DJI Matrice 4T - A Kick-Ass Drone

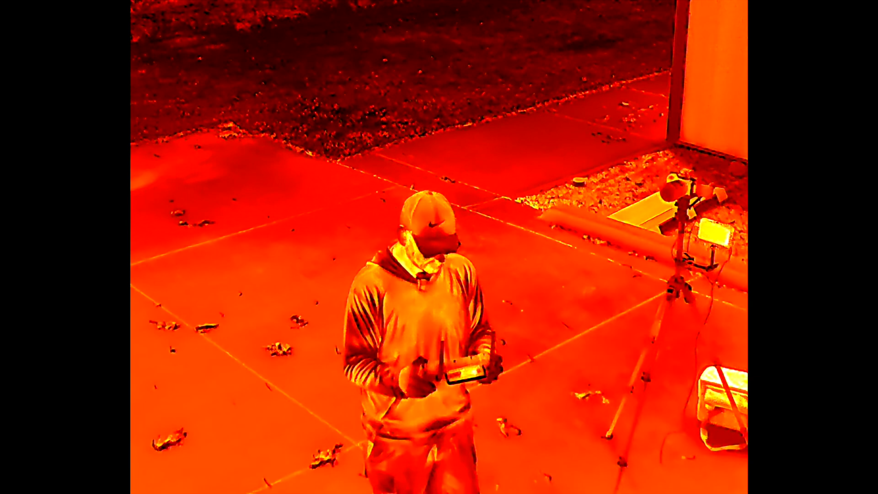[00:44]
you can up that with super resolution and that's going to make it 1280 by 1024
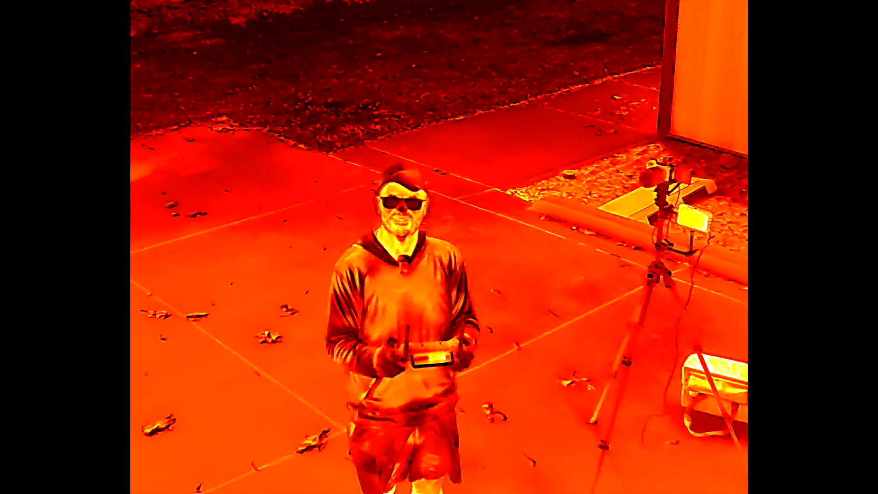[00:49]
so you are getting a significantly upgraded thermal sensor on this drone with the thermal sensor it's kind of hard honestly to tell the difference all the time because it's so good on
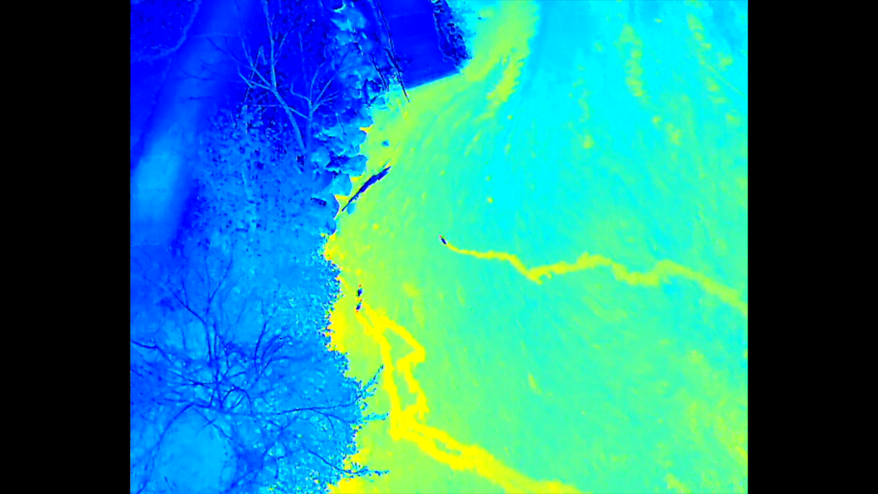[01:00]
the m30t the matrice 4t and even the mavic 3t all of those have really great thermal but the one on the matrice 4t has been upgraded so
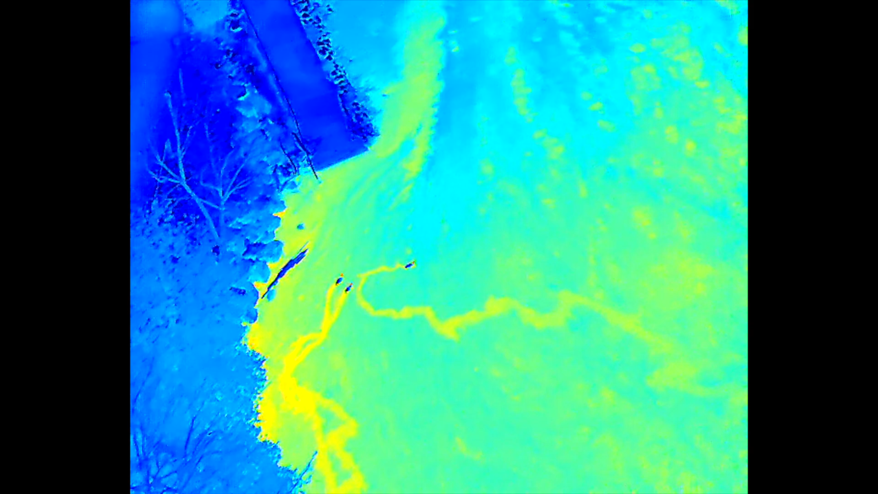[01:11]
you're going to see some better resolution in that image and
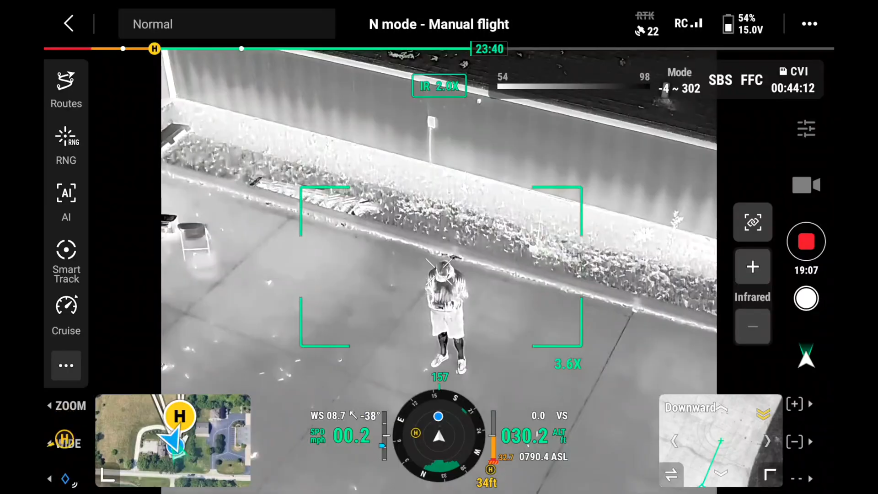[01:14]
of course you've got all the standard features from dji enterprise drones in the past you can change the pallets to whatever you want there are several different options
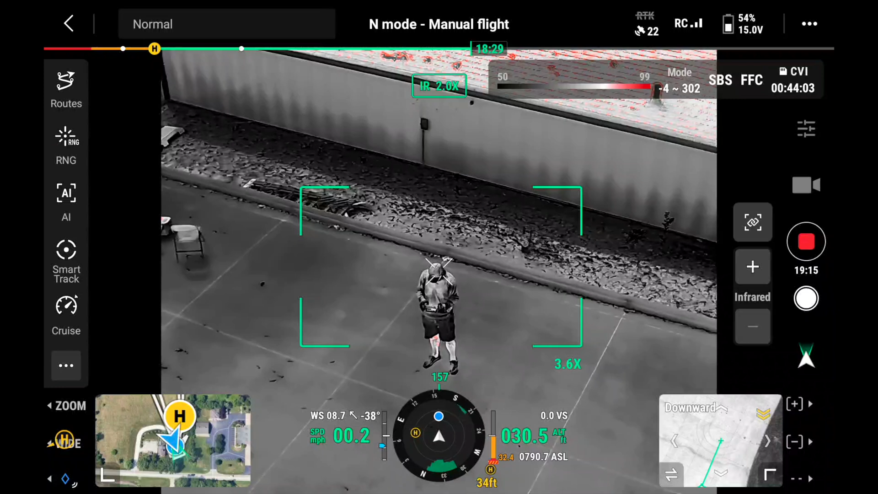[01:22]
there it's really whatever meets your eye typically for like our police and fire departments who are using it
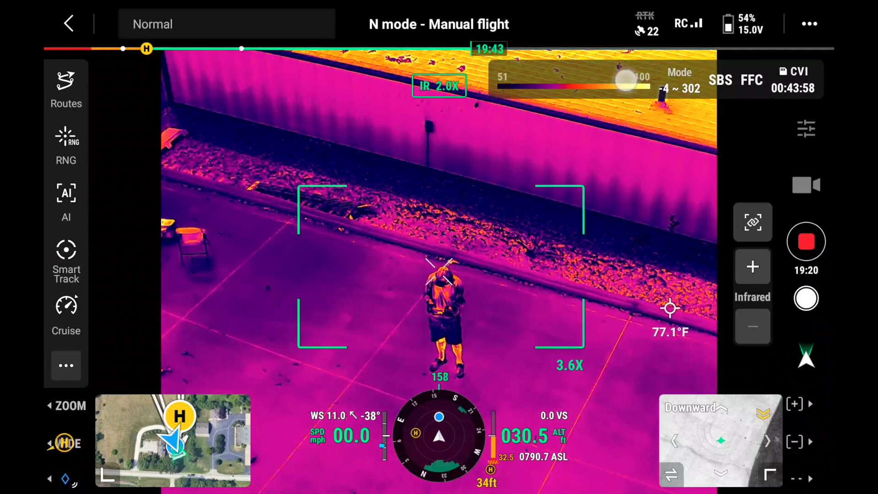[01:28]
On screen: spot 77.1°F
for search and rescue they are using white hot or black hot that just seems to work best for them it's also got an isotherm feature where you can draw a little box on the screen it's pretty cool draw a little box and it's going to tell you the hottest point and the coldest point within that little square so you can think of you know different things inspection work uh obviously search and rescue but other areas where knowing
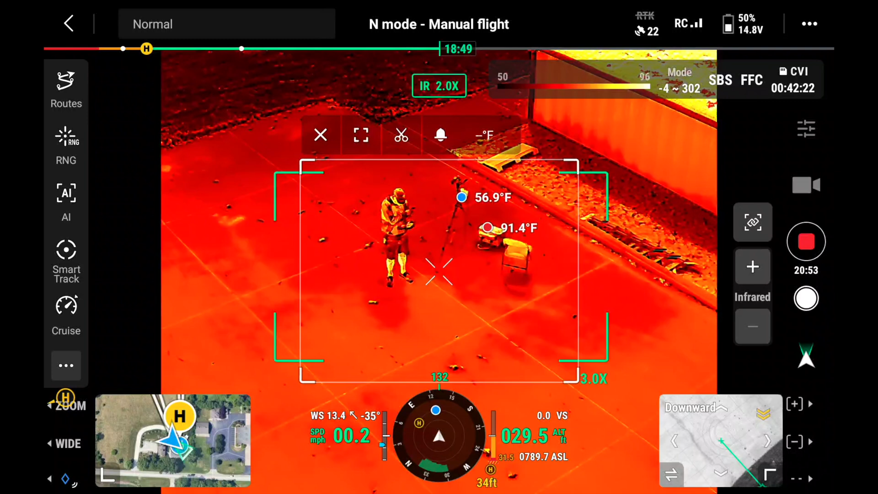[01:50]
On screen: max 91.4°F
that information knowing where the coldest spot and the hottest spot is in that little area how that could benefit in many different ways you've
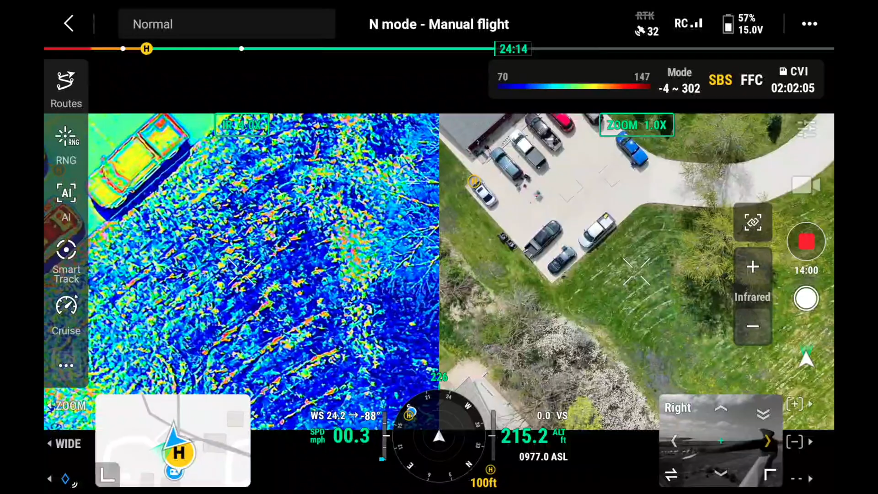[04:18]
it's called side by side where you can have the thermal camera on one side and then you could have like your zoom on
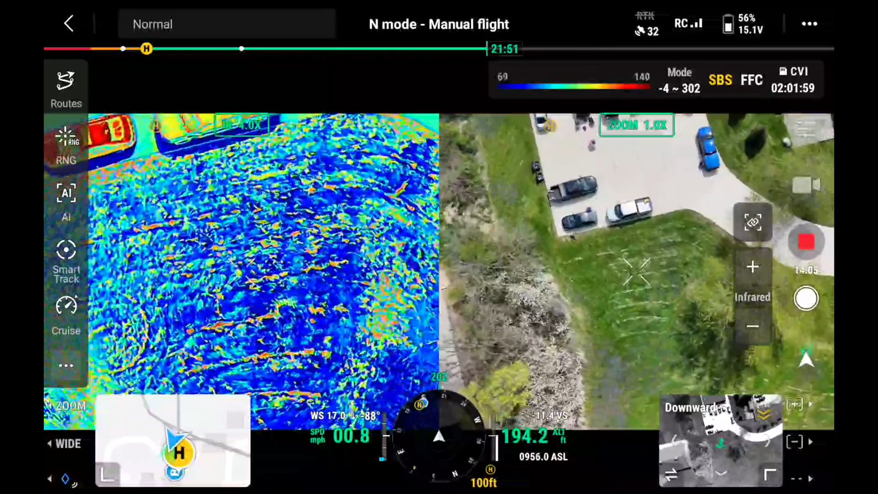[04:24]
the other side you're sort of able to get both views at the same time and a lot of the operators that
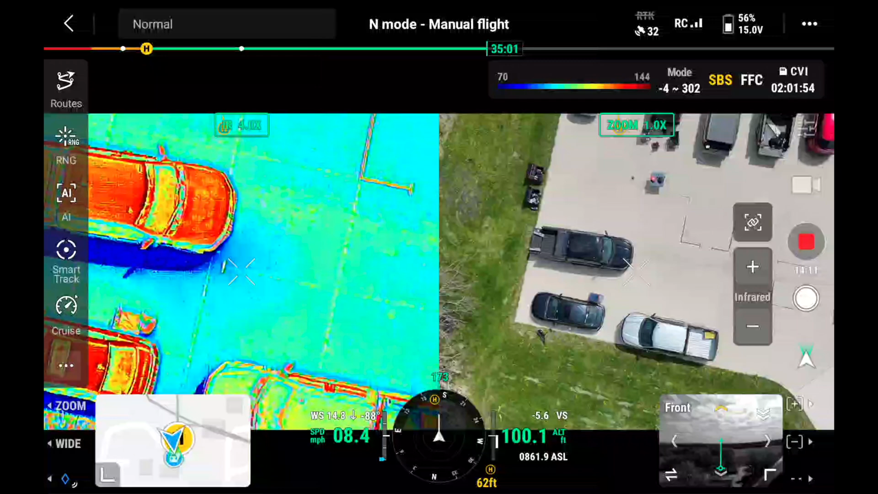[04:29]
we deal with really like this function just gives them more information and the more information you have the